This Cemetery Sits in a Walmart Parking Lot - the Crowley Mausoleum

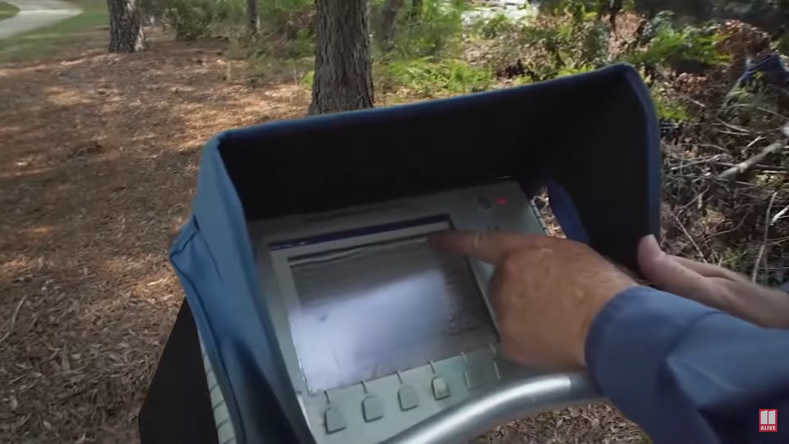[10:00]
That right there is a tree root from these pine trees. That's a root. After roughly an hour. Yeah, it's a tree.
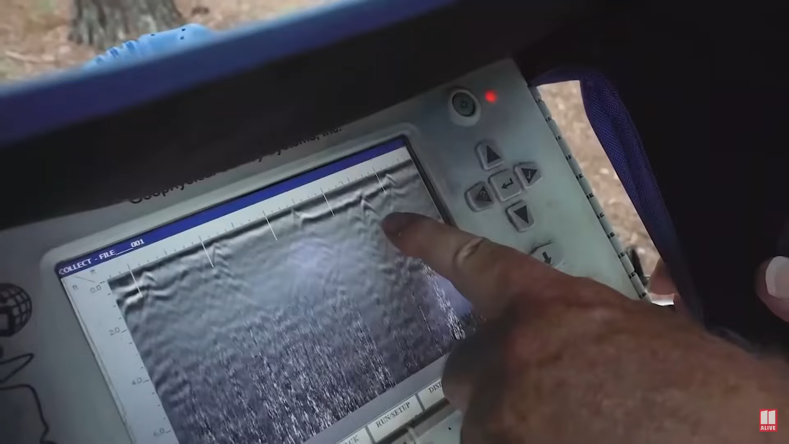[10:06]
That's a water pipe right there. That's what a burial looks like. That's what that air pocket looks like.